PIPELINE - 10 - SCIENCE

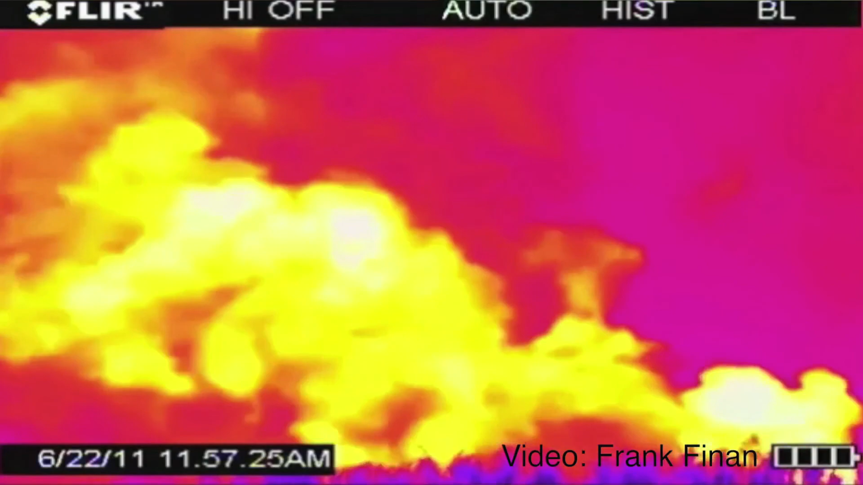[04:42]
natural gas, during the flow back period of a well that has just been hydraulically fractured. Everything that's yellow is methane, natural gas.
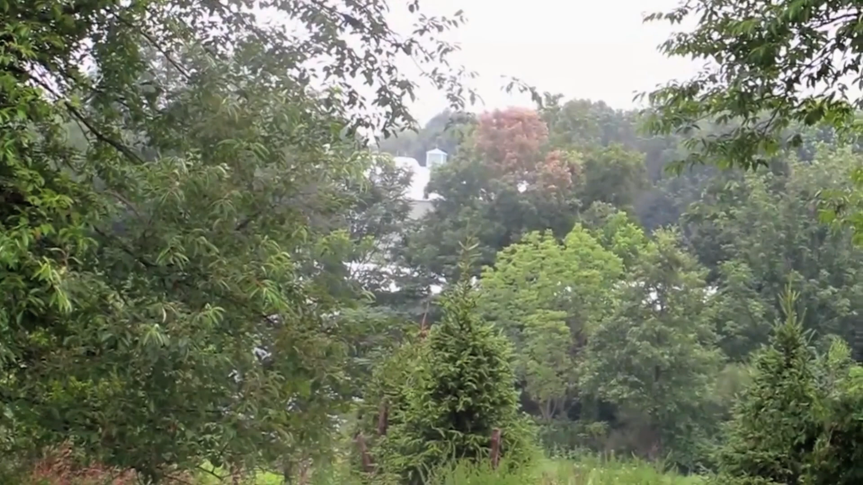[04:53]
As you can see, there's large quantities being emitted, and those emissions occur over days.
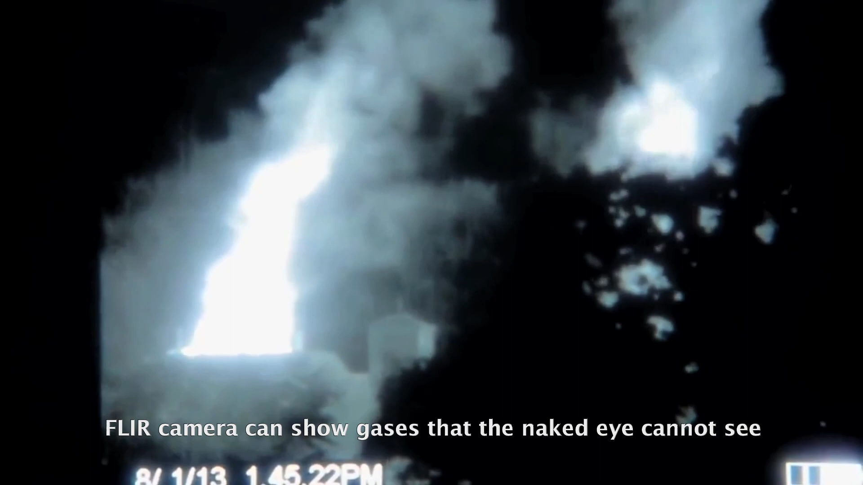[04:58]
Hundreds of thousands of cubic feet of methane are being vented into the atmosphere to become a greenhouse gas,